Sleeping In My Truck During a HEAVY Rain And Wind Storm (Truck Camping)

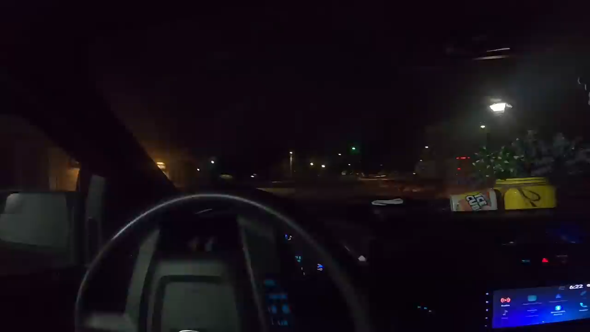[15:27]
All right, well, that's that dude's RV. And from the looks of it, he is no longer here.
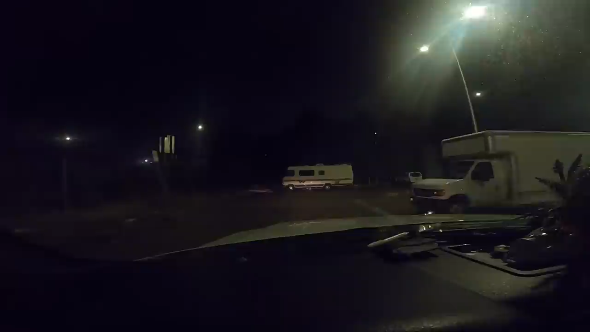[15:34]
So, that's nice.
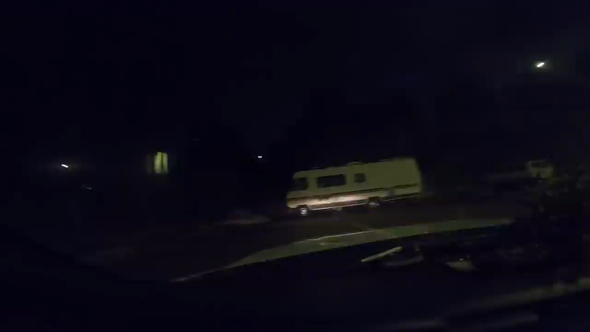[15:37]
Um, that's kind of what I was hoping for.
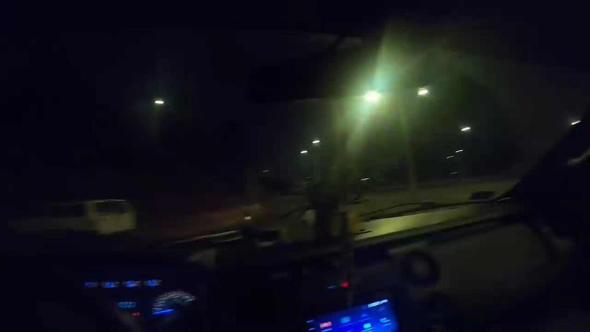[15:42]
So, we're gonna just probably park on the other end of this place. Which is, you know, whatever. But I did just read a sign saying it's free 24-hour commuter parking. So, we should be fine.
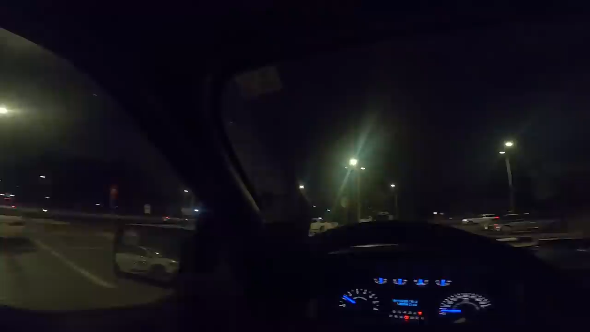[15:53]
I don't think I'm gonna have an issue here. But there is a car, of course, parked right where I want to park for the night.
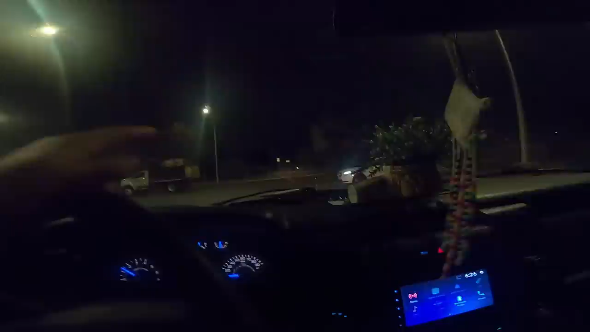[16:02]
And someone's sitting inside of it. Ah! Ayo! Someone totally broke into that car right there.